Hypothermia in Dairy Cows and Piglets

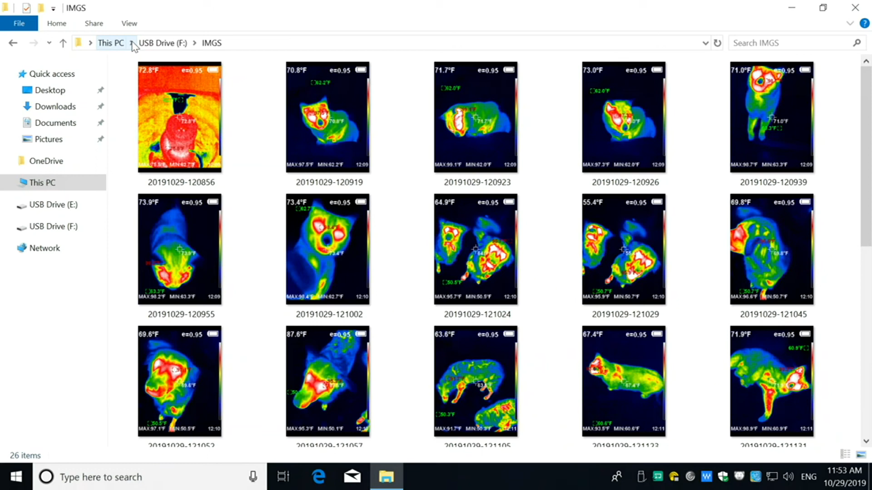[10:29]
And none of those pictures I took today, those are some feral cats and dogs that I was playing around with last night. But color is everything.
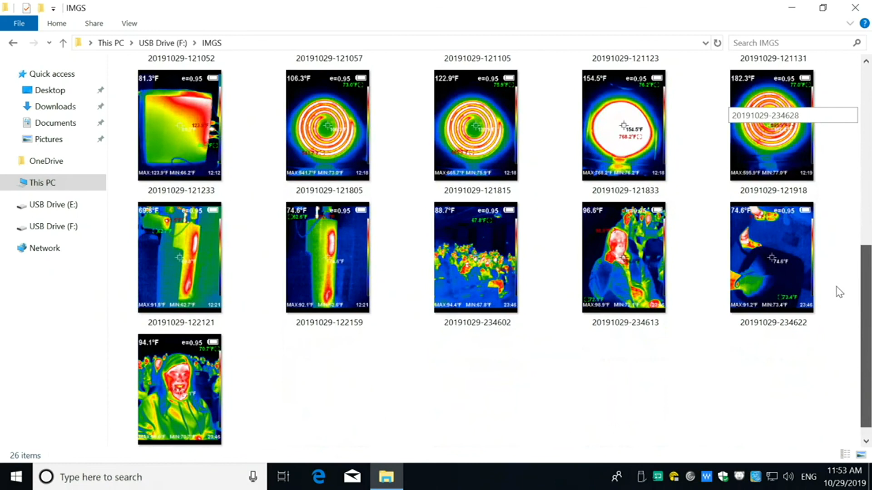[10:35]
Here's a stove. And I'll start with this one right here. And what happens is it actually reads out temperature right away.
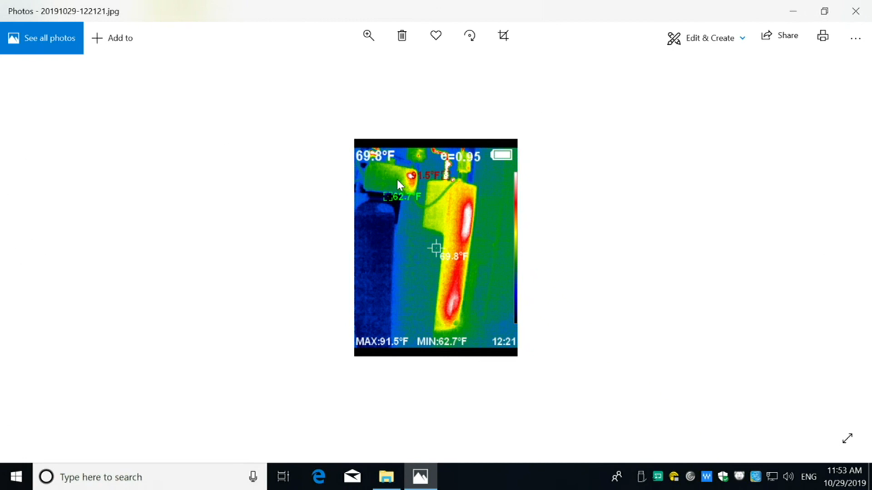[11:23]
On screen: spot 69.8°F, max 91.5°F, min 62.7°F
And you know what's there? The heating elements are behind that wall there. This is a softener, water softener. Okay. Here's you, you guys, when Haley was talking.
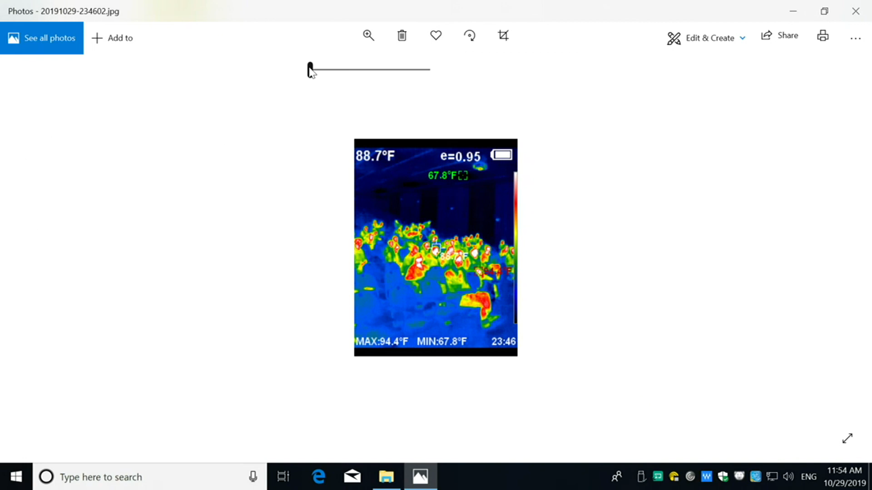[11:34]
On screen: spot 88.7°F, max 94.4°F, min 67.8°F
So look at it. Quite a deal. And it's instantaneous temperature. And then, here's some of the students over by the door over here. There, that's her picture right there.
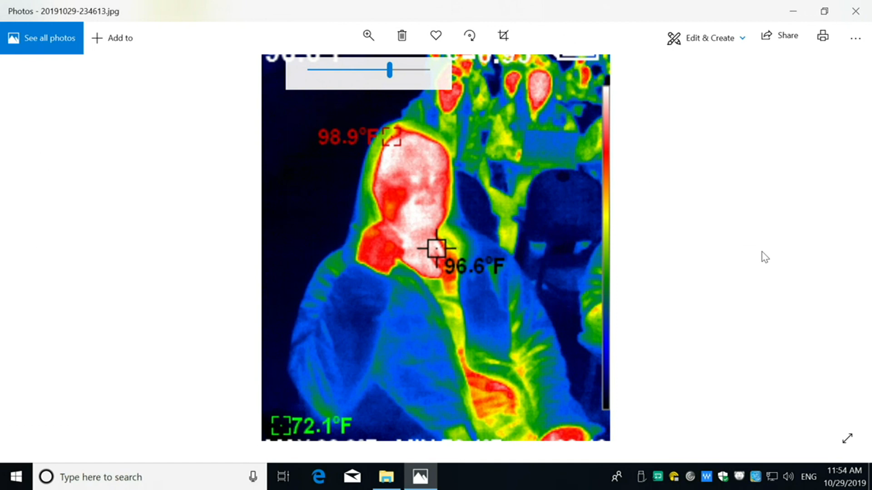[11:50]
On screen: spot 96.6°F, max 98.9°F
Pretty close to normal on the skin, 96.6. Over here, 72, that's probably room temperature.
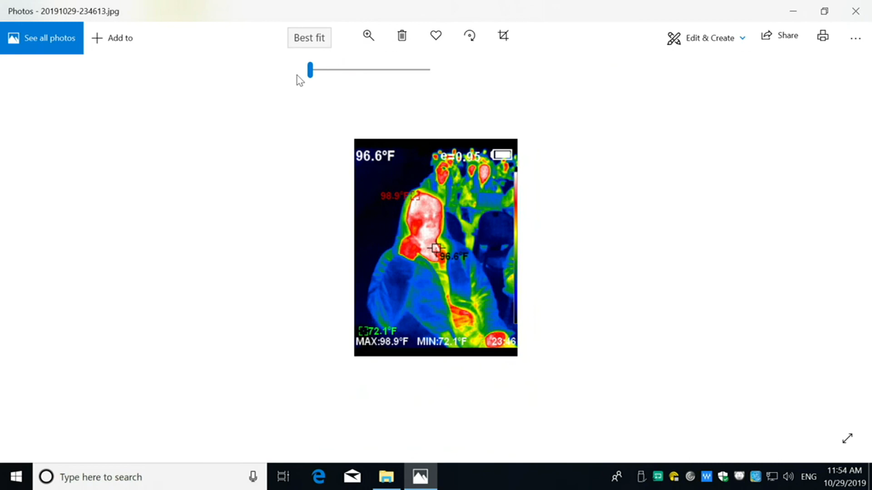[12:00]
On screen: spot 96.6°F, max 98.9°F, min 72.1°F
And so the neat thing about this camera, that's the floor. And there's another one.
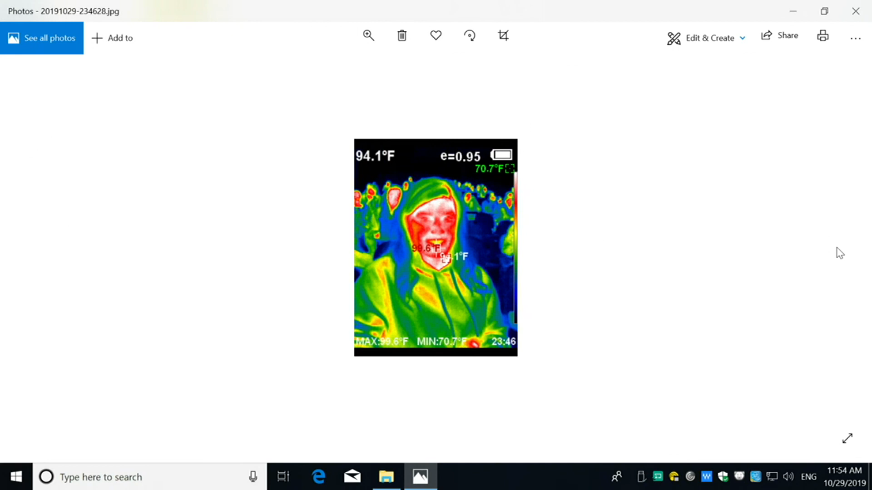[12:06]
On screen: spot 94.1°F, min 70.7°F
Look at that. Send that picture home to mom. Mom, this is what I look like early in the morning. So the interesting thing is, you can do any surface, and you can look for heat leaks, or something that's cold,